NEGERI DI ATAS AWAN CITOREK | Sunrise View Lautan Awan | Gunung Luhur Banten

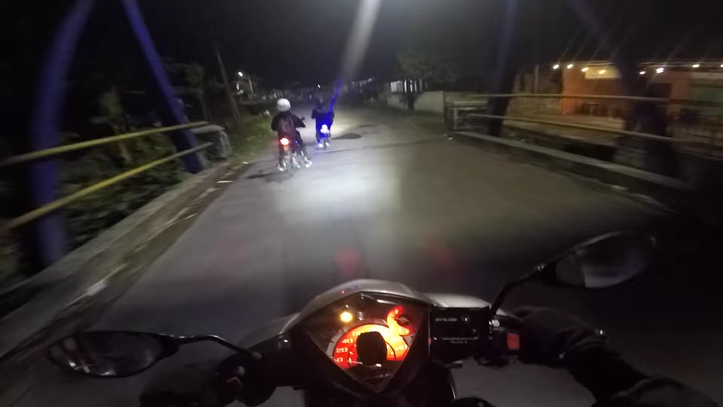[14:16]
ah Charlie motornya udah mulai berebet tuh ya itu temen-temen kenaknya kalau touring naik Mio ya tangkinya kecil soalnya tangki bensinnya ya jadi kalau touring jauh apalagi masuk daerah-daerah perkampungan kayak gini nih susah gitu loh nyari-nyari apa pompesin enggak ada mau nyari besi neceran rata-rata jual pertalip
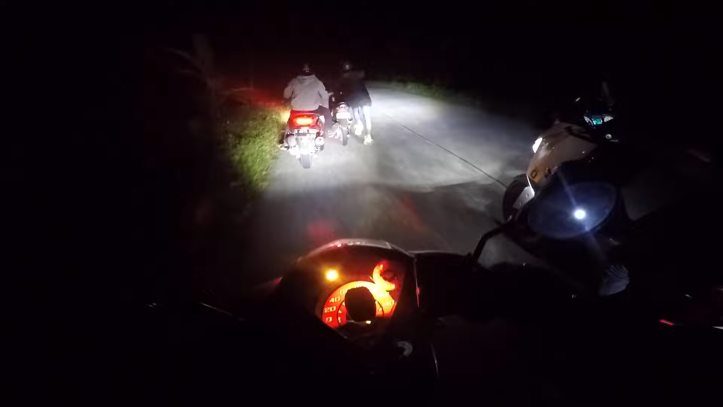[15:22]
ini lagi disetut nih sama si Joshua ya waduh tanjakannya lumayan jauh lagi temen-temen
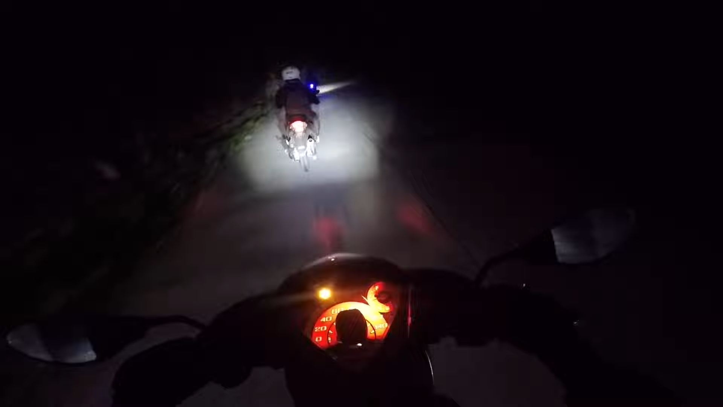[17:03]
udah mulai dingin temen-temen disini udah ranya ya
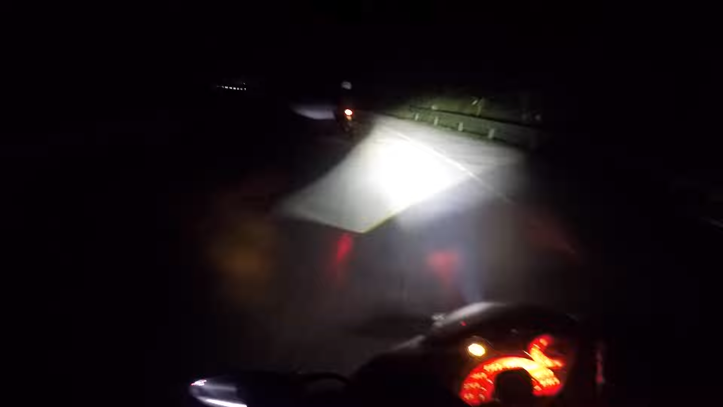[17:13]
udah tau ntar di atas kayak gimana nih ini juga jalanan agak sedikit berkaput temen-temen ya udah gue mau lanjut dulu nah tajakannya mulai makin coram temen-temen ini kirikan kita ini ya hutan-hutan gitu nih
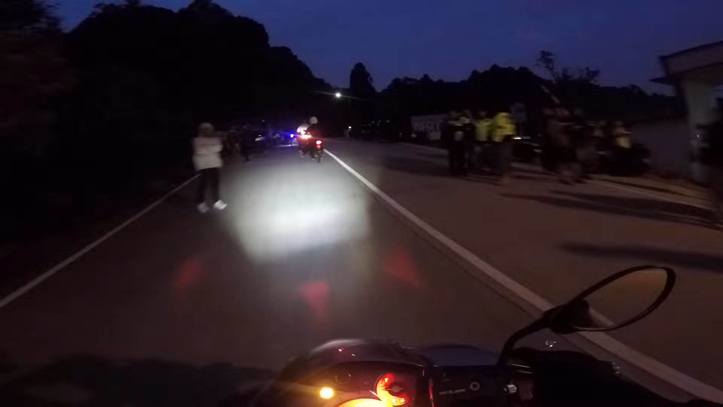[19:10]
tuh iya semuanya ya di pinggir-pinggir jalan temen-temen ya